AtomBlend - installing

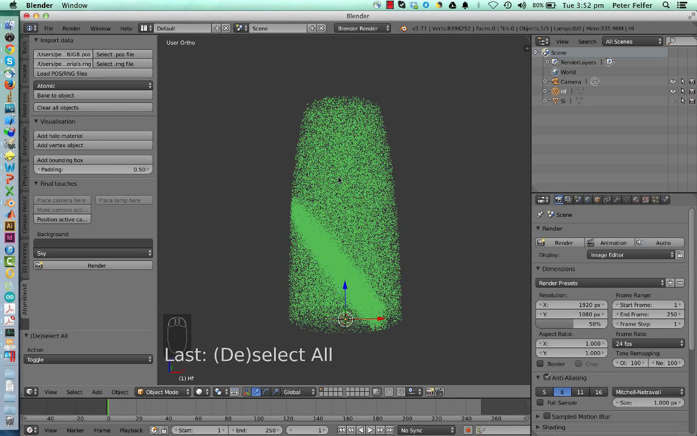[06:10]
It's selected now. So deselected would be this. If it's bright green or bright orange, depending on what mode you're in, it will, it's the active object and it just click add halo material. And you've got options here so you can change the color.
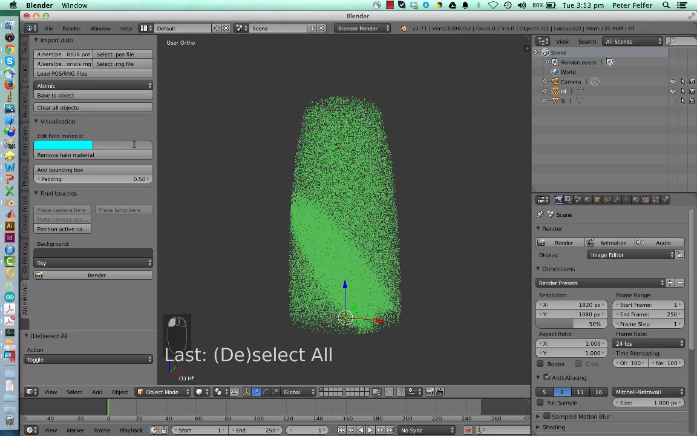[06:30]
Just turned out for the data sector work very well. Of course, you can go and tweak that and add a bounding box.